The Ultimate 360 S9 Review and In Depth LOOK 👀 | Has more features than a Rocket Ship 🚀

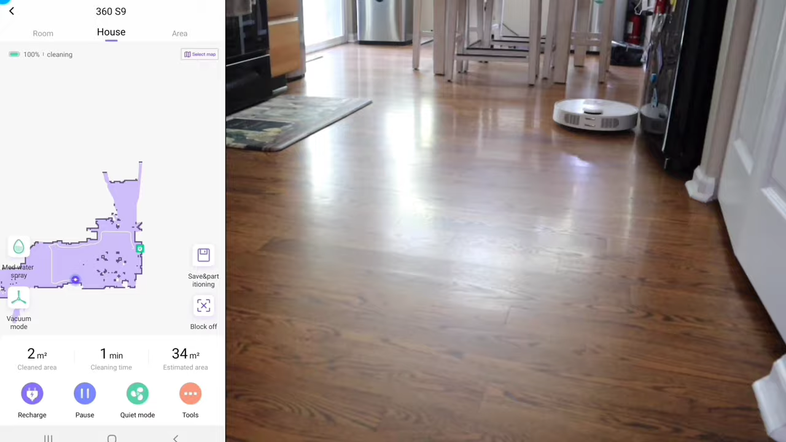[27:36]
Now, once the map's been created and customized, just press the little heart icon and it'll allow you to save up to 10 different maps.
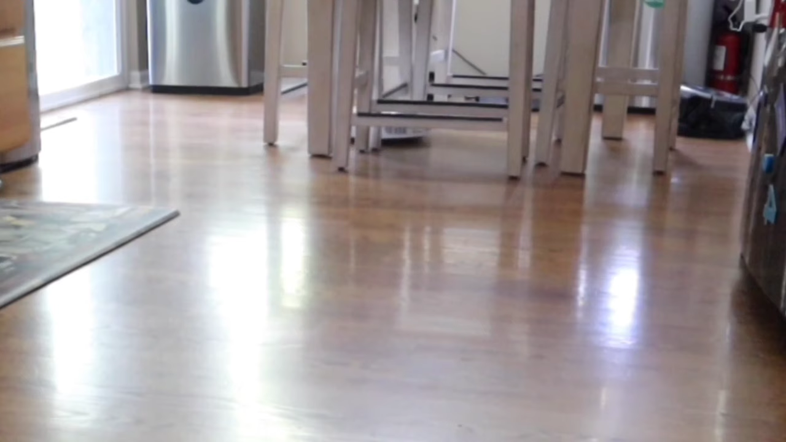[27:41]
So a lot of these robot vacuums start with the perimeter sheet first, and then they fill in that perimeter with a back and forth cleaning pattern. And like the Roblox, they actually just do a section of the room first,
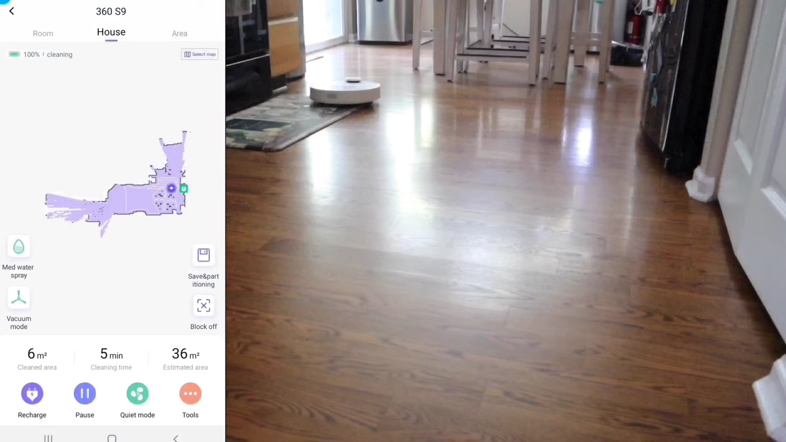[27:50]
and then they fill in that section, and then they go on to the next section until they create the entire floor plan. Don't worry, once the robot learns your floor plan, it will actually create a very effective cleaning pattern.